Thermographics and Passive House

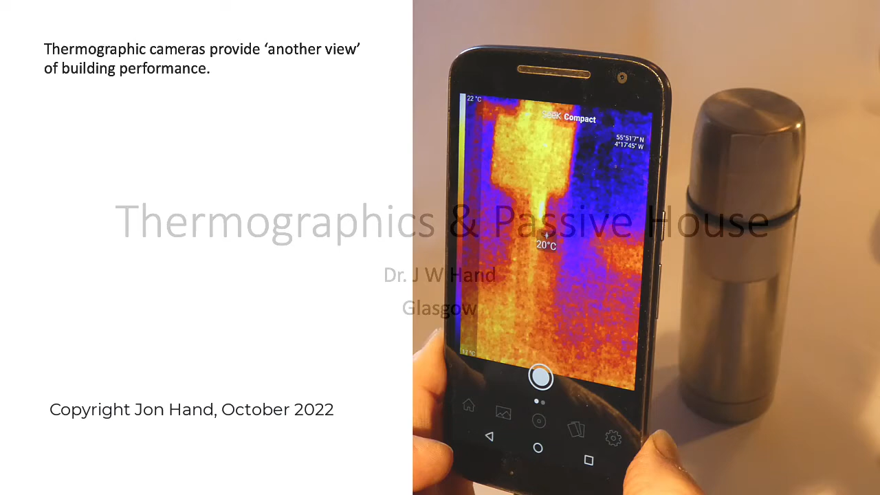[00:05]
Thermographic cameras provide another view of building performance.
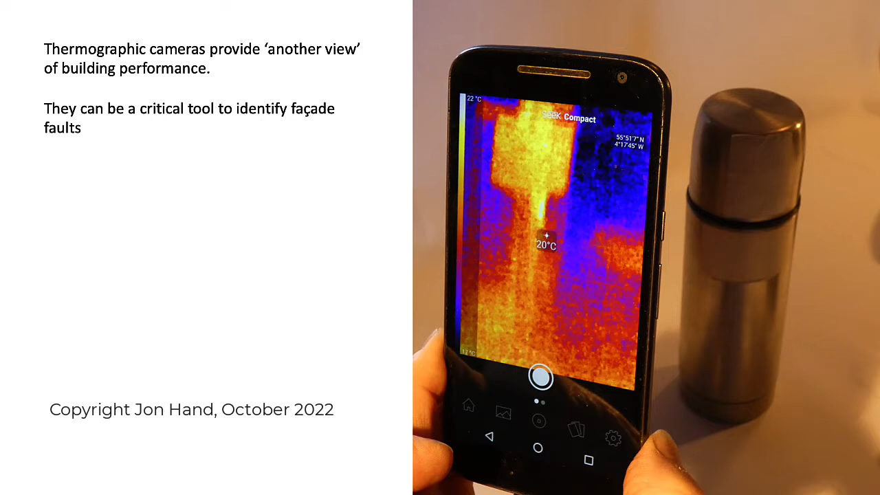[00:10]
They can be a critical tool to identify facade faults as well as other issues of interest in passive house projects.
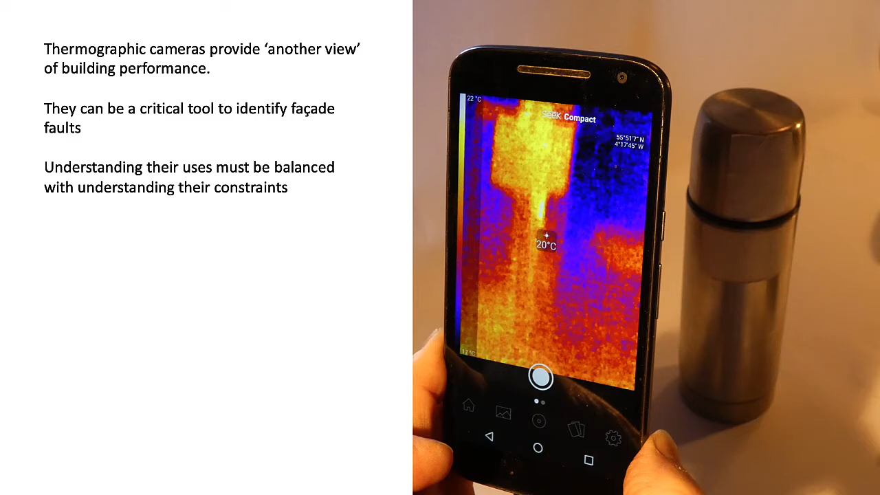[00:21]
However understanding their uses must be balanced with understanding their constraints. Costs have dropped an order of magnitude over the last decade. On the upper right is a camera from Fleur that well if just the lens itself cost 10,000 quid. And over time cost dropped to five but now maybe 300 or 400 pounds only. So does it become a rucksack
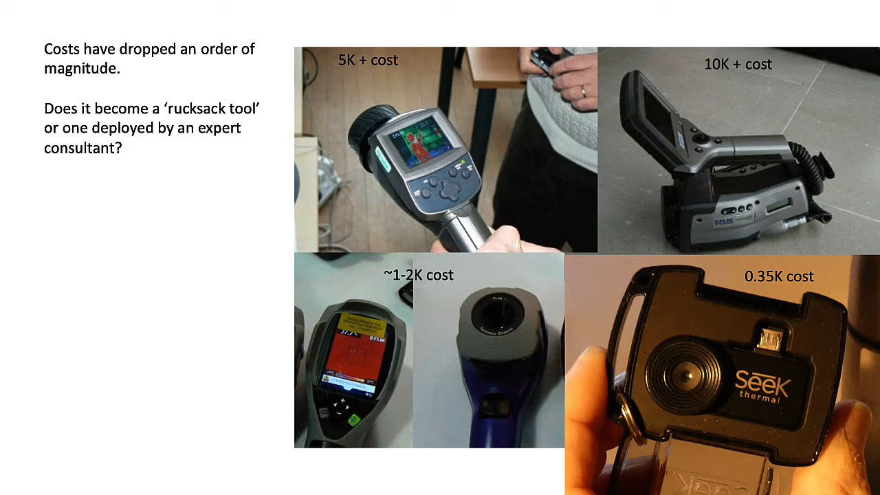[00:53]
tool which we carry everywhere or is it one that's deployed by an expert consultant. A bit of a background first. Thermographic cameras are passive devices.
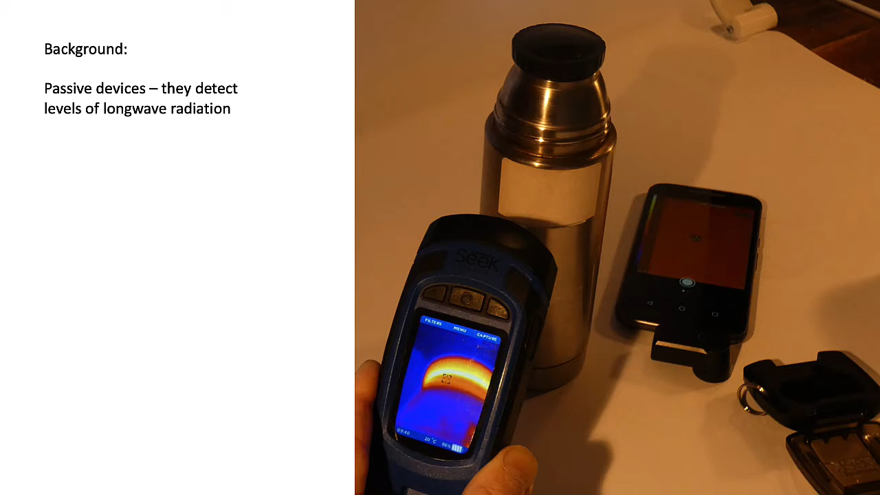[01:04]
They detect levels of long wave radiation. They convert this radiation they detect into an image which uses color to represent temperature.
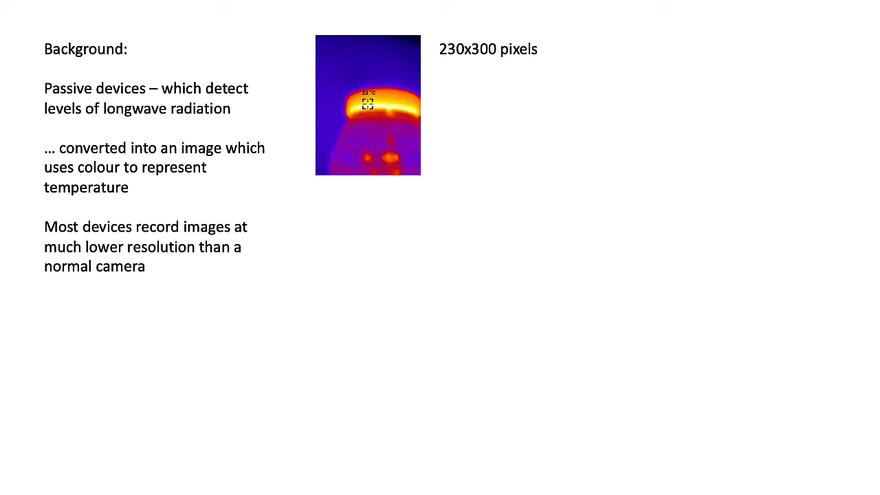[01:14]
Most thermographic cameras record images at a very much lower resolution than we would get in a normal camera.
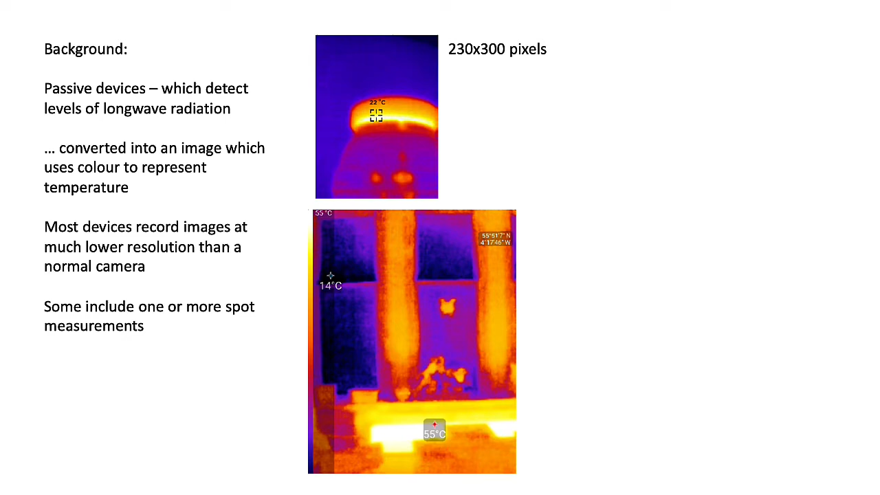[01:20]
On screen: scale top 55°C
Higher resolution costs a lot more money. There will be different options about spot measurements, sequences of images to create animations.
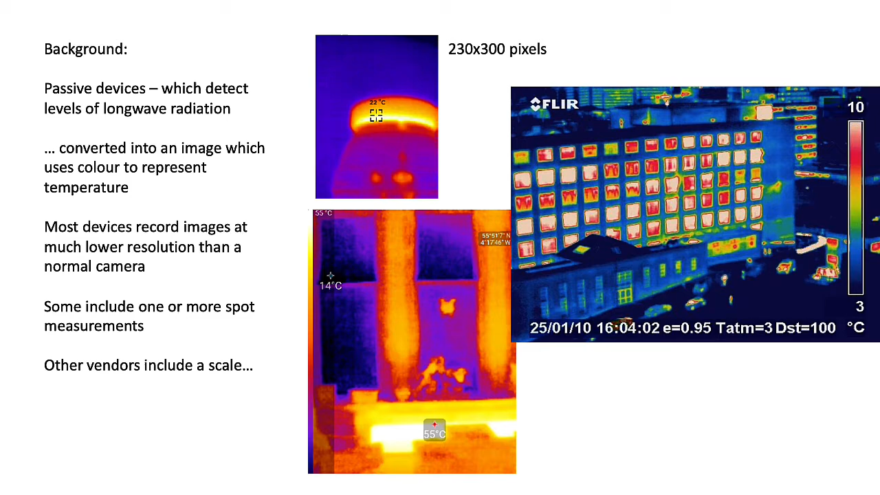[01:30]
Some benders will include a temperature scale on the side. There's some more background we should know about. Normal building materials tended to have a matte finish
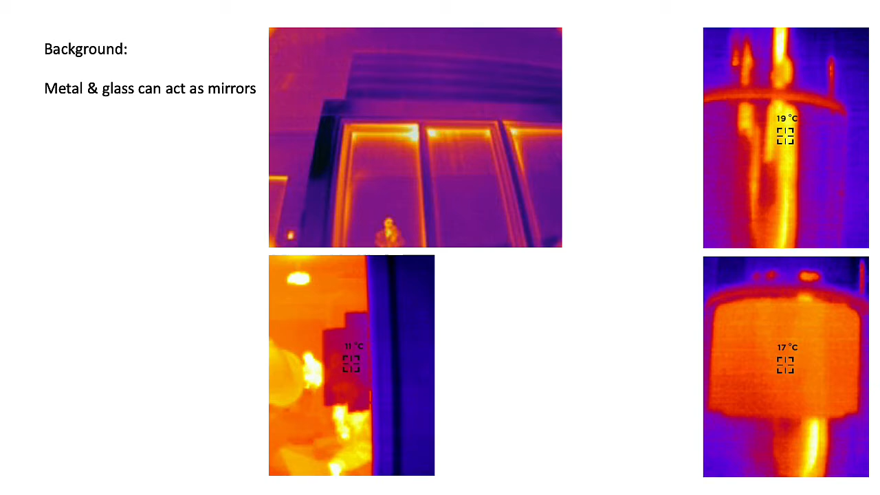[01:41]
in the long wave but things like metal and glass well they often act as mirrors. In the upper left we see the person taking the infrared image reflected in the image. On the upper right we have a shiny metal surface which is reflecting an adjacent person.
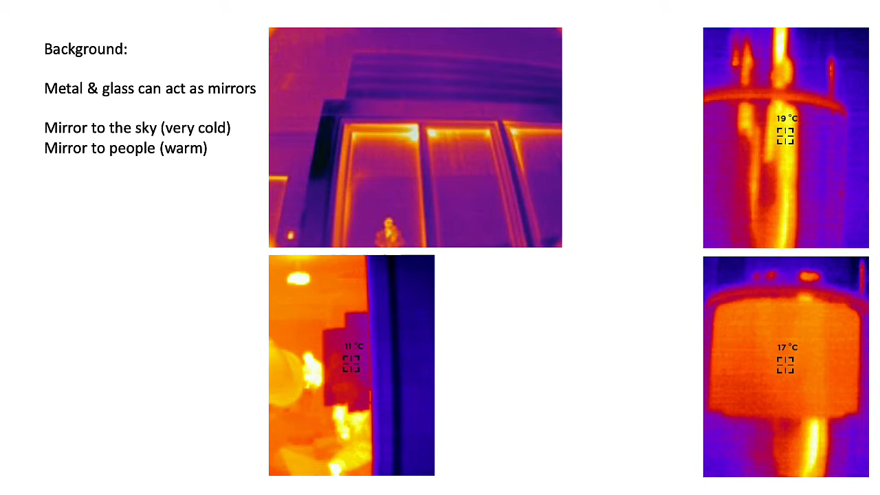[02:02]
The lower left we're looking at a piece of glass however we won't actually see the proper temperature of the glass unless we put a neutral patch over it.
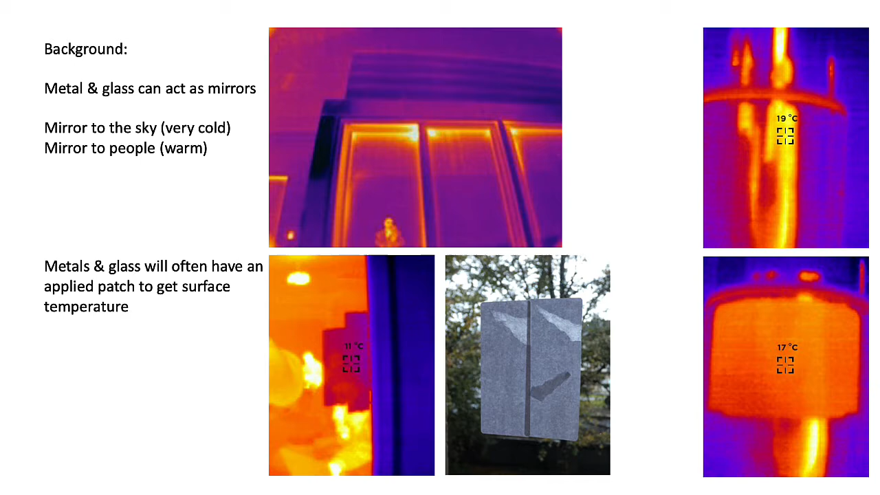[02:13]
Same thing with the shiny metal surface.
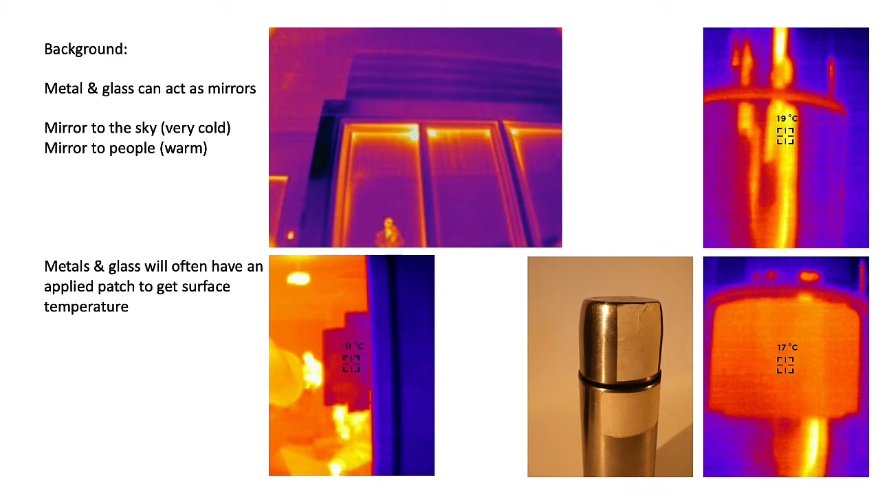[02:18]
An adhesive label works reasonably well for ad-hoc use.
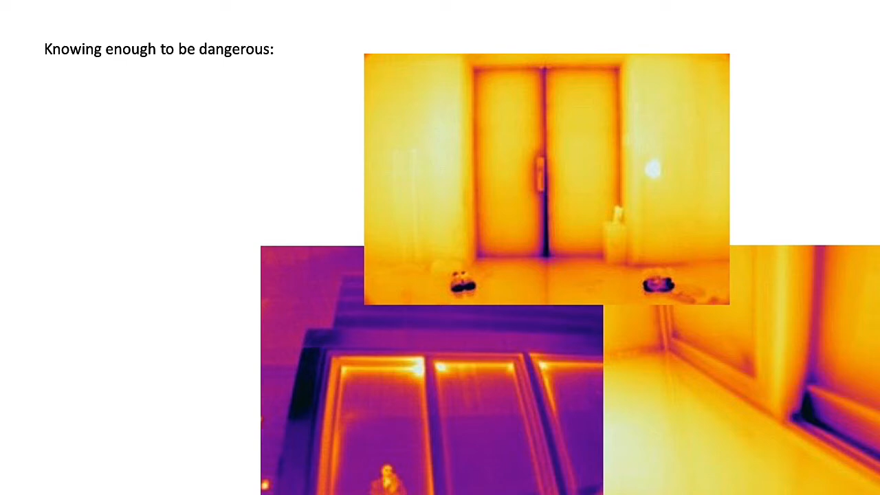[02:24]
The use of thermographic cameras might appear to be simple however often we only know enough to be dangerous. What are the images we're actually seeing here? Is that blue actually air leaking through or is it a failure in the gasket or a thermal bridge? In the lower right yes there's some dark dark purple there. Is that part of the frame or is that air leaking in? In the lower left we're looking at a metal
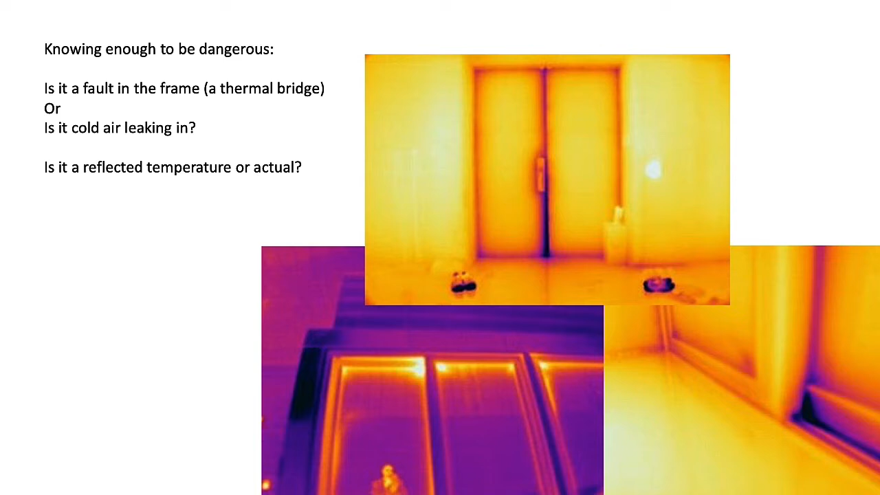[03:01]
facade and glazing but it's a clear night. The sky is very cold. What we're picking up is probably a reflection of the sky. So there are a serious set of skills involved in properly interpreting a thermographic image.
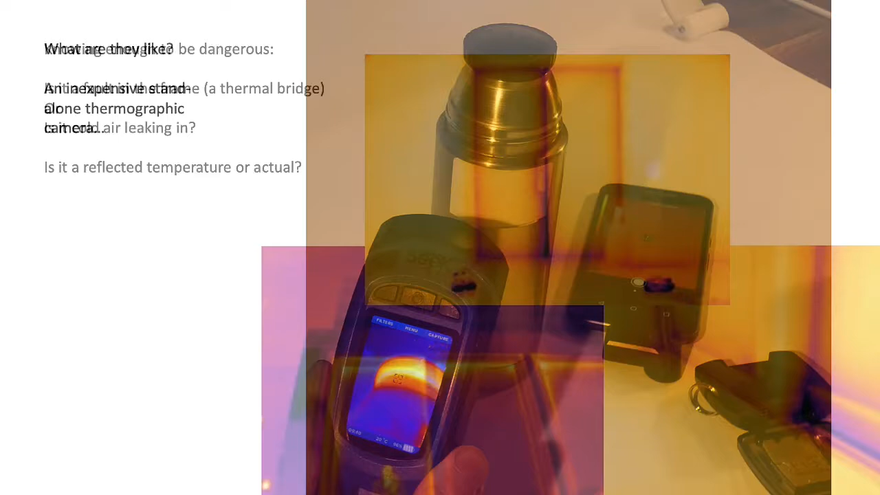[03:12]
So what's it actually like? Well let's start with an inexpensive stand-alone thermographic